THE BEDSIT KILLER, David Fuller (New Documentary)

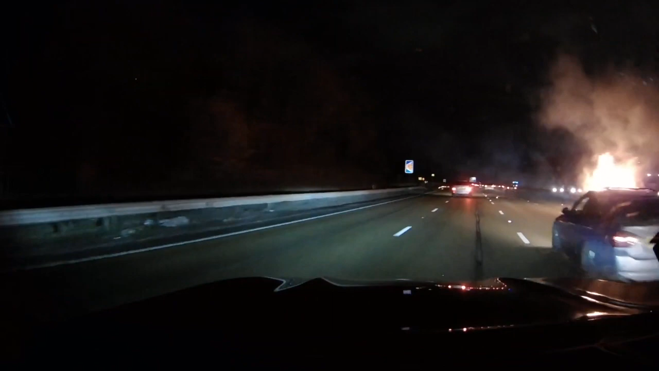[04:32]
Pulling over to the hard shoulder, her car exploded, and her and her friend jumped to safety,